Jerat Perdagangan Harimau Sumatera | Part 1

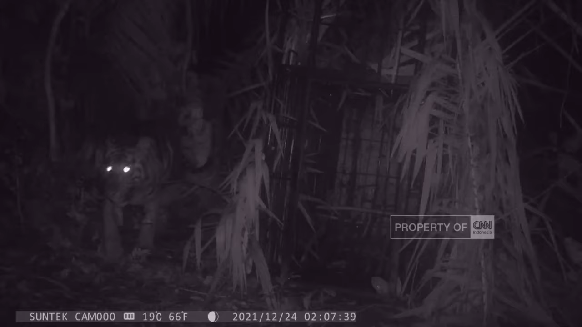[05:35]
Makin hari, ia makin mendekat ke pemukiman.
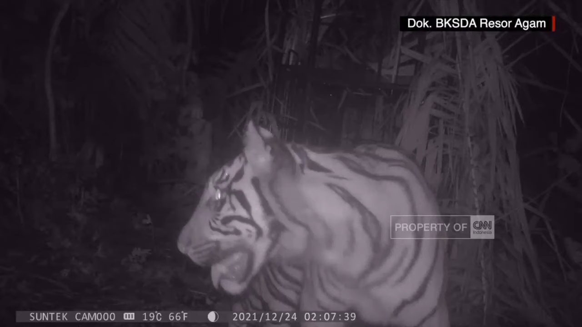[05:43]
Keberadaannya teridentifikasi melalui kamera jebak. Berkali-kali upaya penghalauan selalu gagal. Kandang jebak berisi umpan kambing disiapkan.